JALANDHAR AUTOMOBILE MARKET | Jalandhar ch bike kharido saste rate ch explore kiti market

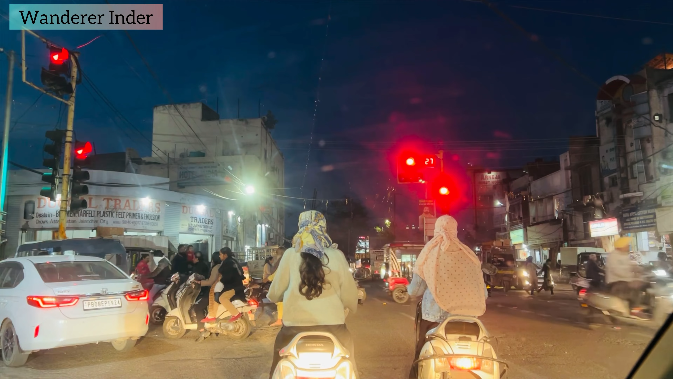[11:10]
मार्केड भी क्रोस लोजी रेड लाइट ते आपा खड़े हो गय तो राइट रूँ अपा जी चल जीए वो देखो सामने वो बजार दी एंटर्स हाजी गोड मंडी माम नस्तर अगे सुलाला बजार रेनक
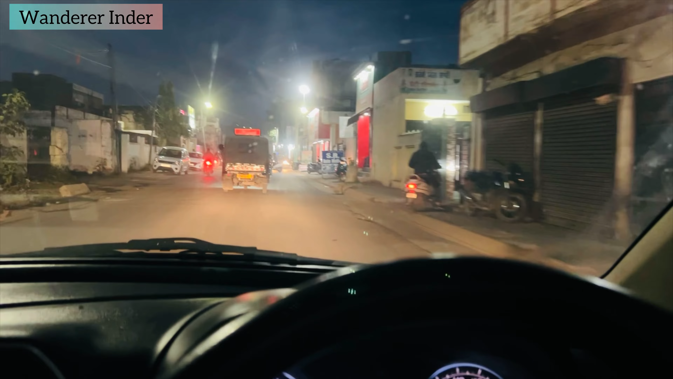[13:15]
जी मित्रों आपा करते बिलकुल नियर बाए पहुंच चुके हैं जी ने रवी हो गया जी पूरा रात वेगी है ते